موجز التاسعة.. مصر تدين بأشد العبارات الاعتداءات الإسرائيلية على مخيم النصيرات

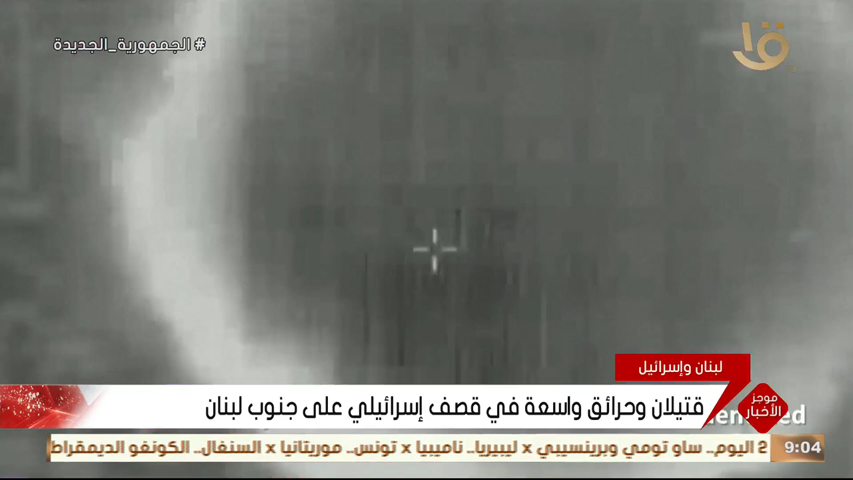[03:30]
قتل شخصان في قصف إسرائيلي على جنوب لبنان حيث أدت ضربات أيضا إلى اشتعل الحرائق وفق ما أفادت الوكالة الوطنية للأعلام وأورادت الوكالة
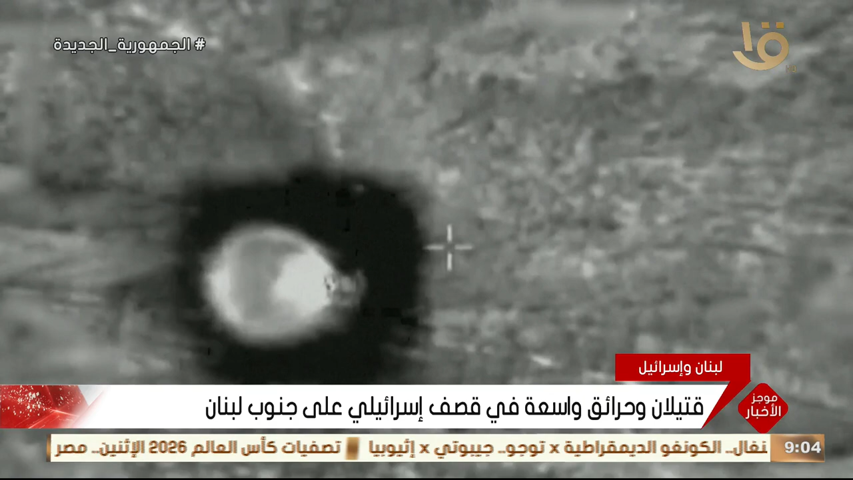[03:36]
أن مسيرة إسرائيلية نفذت عضوانا جويا بصاروخين موجهين استهدف
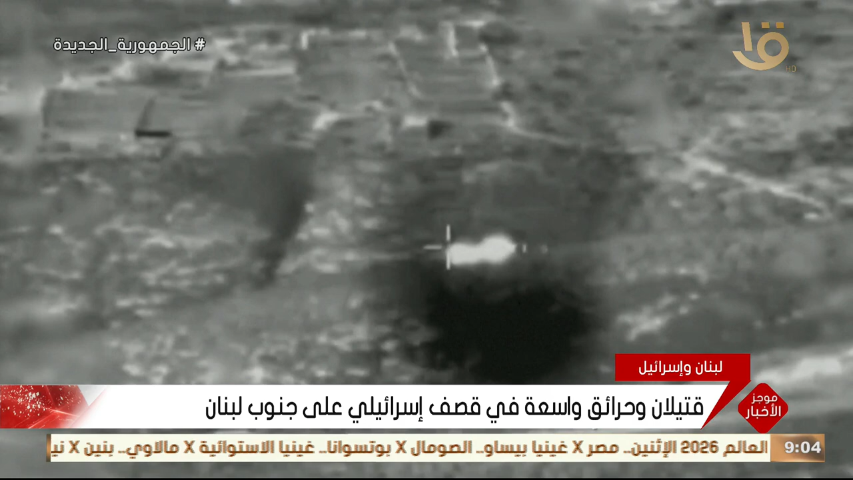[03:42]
مقهى ضمن محلات تجارية في بلدة عترون في جنوب لبنان وأفادت الوكالة في خبر منفصل بأن